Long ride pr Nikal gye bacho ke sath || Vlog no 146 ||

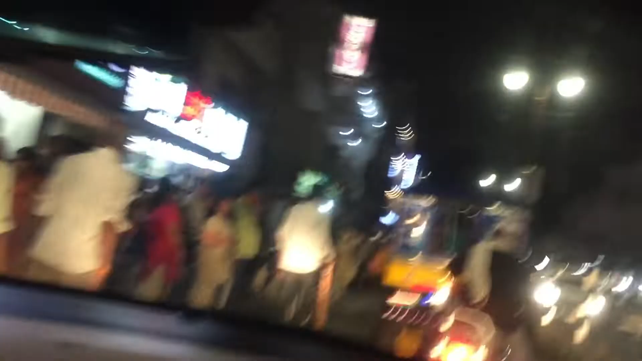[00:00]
यह पूरी हरीदवार की मार्केट है भीड़ देख रहे हो तुम गाड़ी मनलब निक्कल ही नहीं रही है उक्खा और
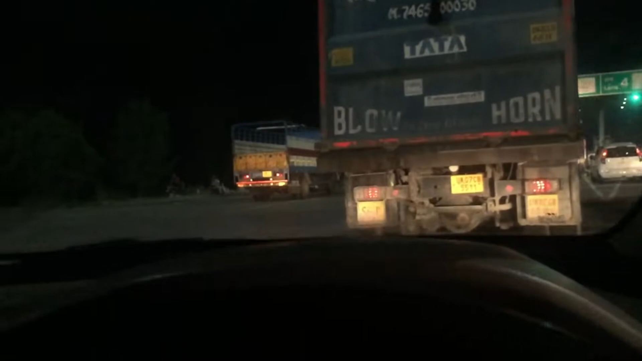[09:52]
पहले आया ब्रो एक टोल कटा अभी जो आप आया यह देख लिए पहले लूला है यहां हाँ सब कुछ है ब्रो देख
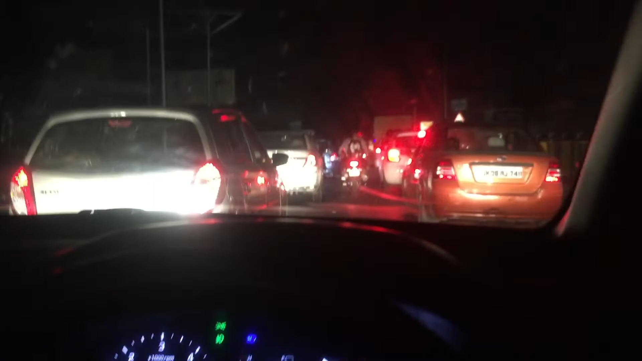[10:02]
लो हर दोर की भीड हमारी लेफ्ट में आया गंगा मिया आज यहां रुकेंगे कल निकलेंगा यहां से अच्छी जगा तीन चार जगा जाना है कल तीन चार दगा आपकी आपको तो बिठा के जाना नहीं
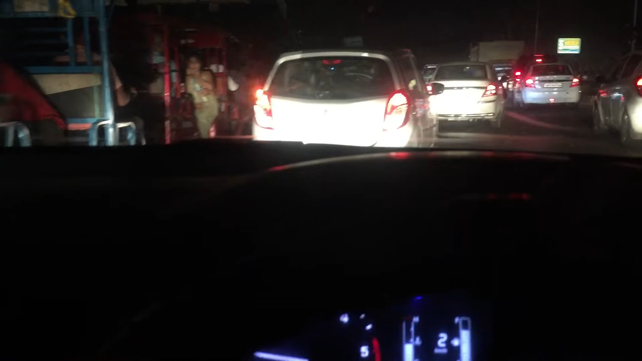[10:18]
आप निकरावागे बीम
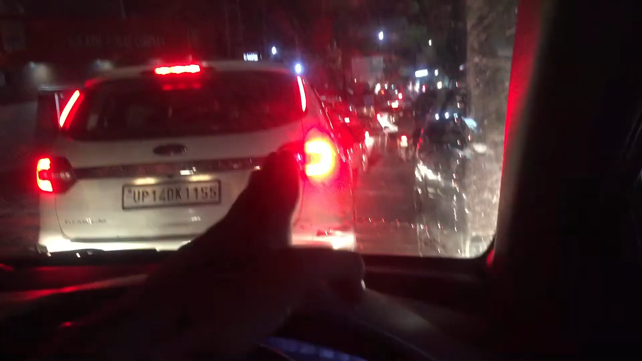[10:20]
नहीं यहां पर भाई यह जब यह जब
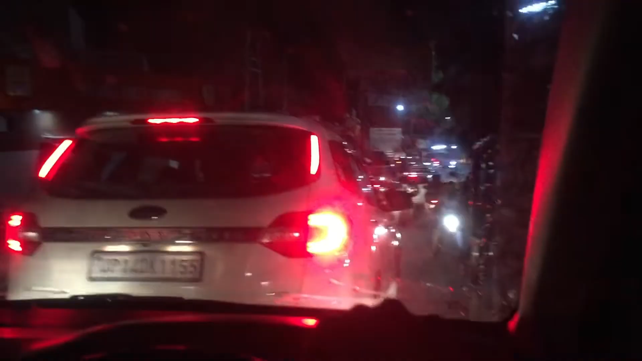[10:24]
इसका ना बीम गोट है नाइस ब्रो तो यह देख लो भाई कितने भीड़ा ना बहुत ज्यादा बीड़ रख्या है यह वापा जारा दा जा रहा दा � ओक्का ओगया यारीन नहीं गाहां
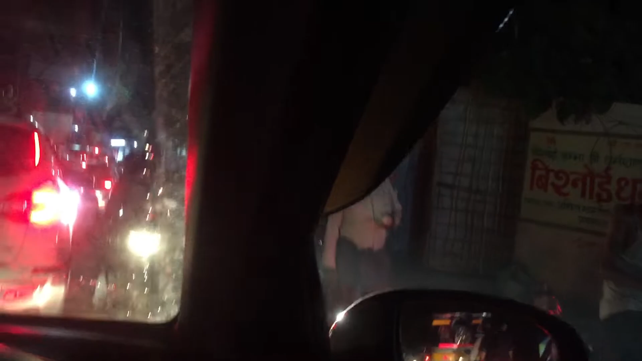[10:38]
अब बहुत ओक्षा ओगया अब रुगलत हो गया सेन चलो कर सेनका तो उन्हें
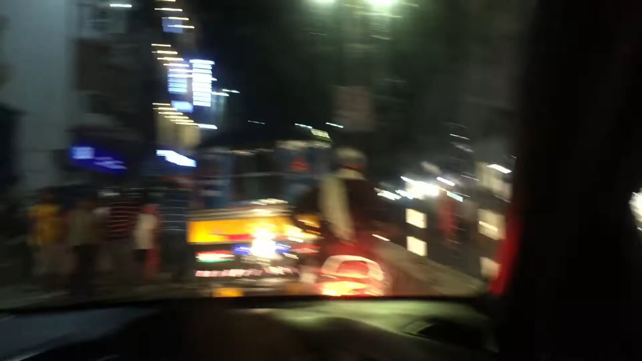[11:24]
देख लीग आब आर जागे है चलो सलो आवंदर आज़ो आगाँ जढ़ा नीग देखा न मैं यह देखो आप और तेखने आ
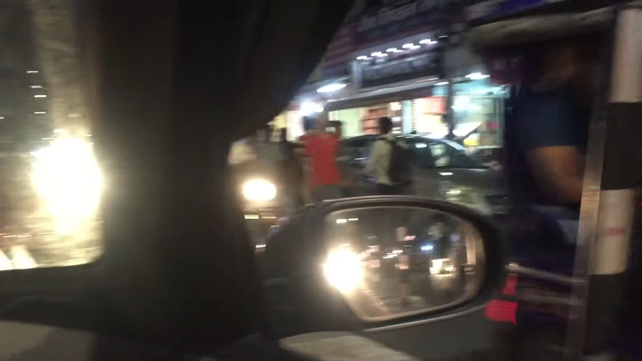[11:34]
कुछ निया बॉद्हाने दोगा बहुत है हर की बोड़ी भीजरते हैं फिर देखते हैं क्या
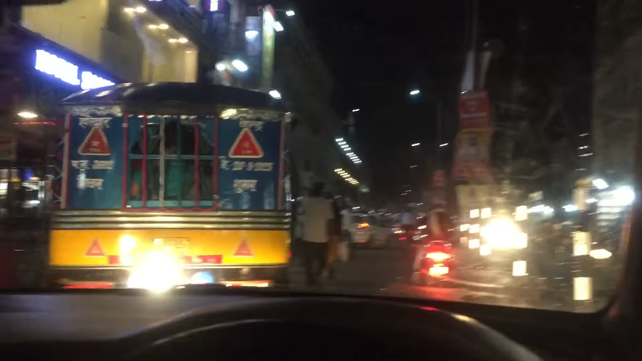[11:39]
सीना की नहीं जाने दे रहे हैं यार लोग तुम्हारा